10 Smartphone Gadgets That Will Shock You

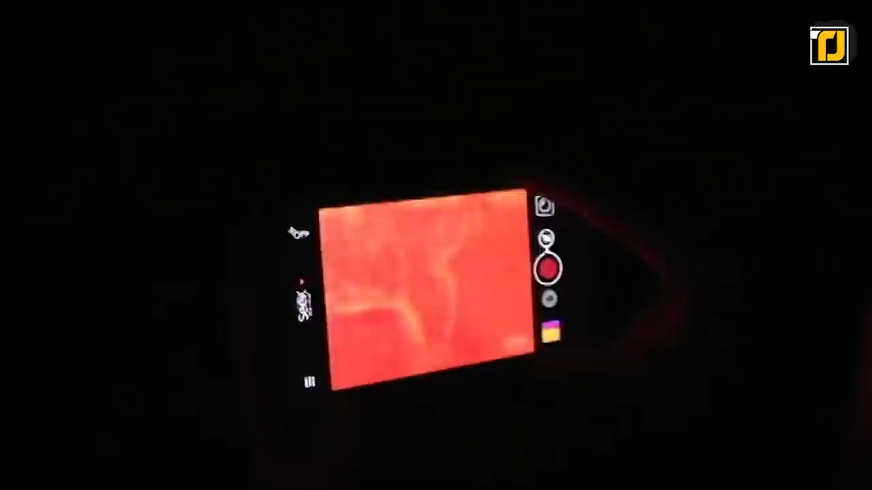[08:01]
Well if you agree, then the Compact Pro thermal imaging camera is right up your alley.
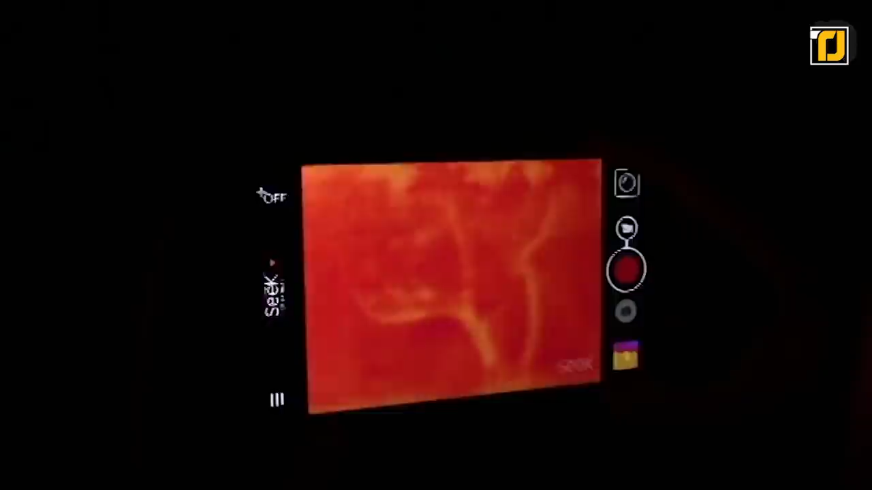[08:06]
It brings the power of taking actual thermal photos and videos right in the palm of your hand.
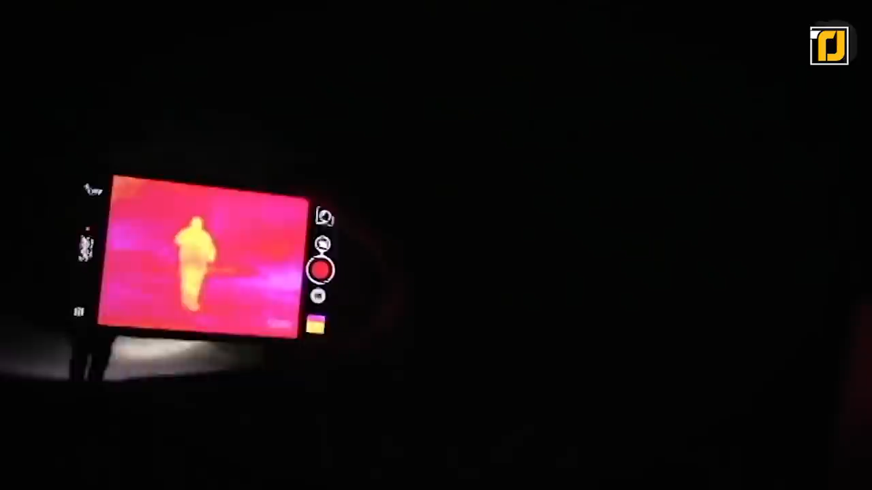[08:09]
Just connect it via USB-C or lightning and you've got a fully working thermal camera with you.